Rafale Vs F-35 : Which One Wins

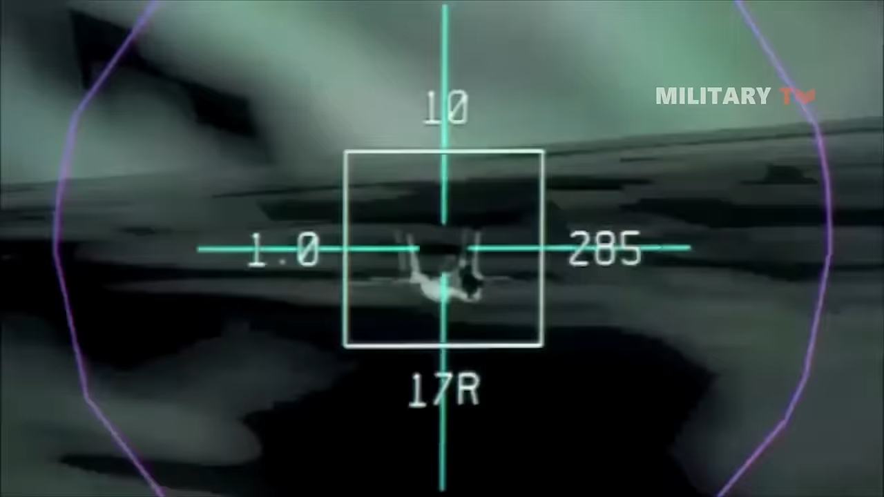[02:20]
Additionally, the aircraft is equipped with a distributed aperture system that enables the pilot to see through the aircraft using external cameras linked to a helmet-mounted display system.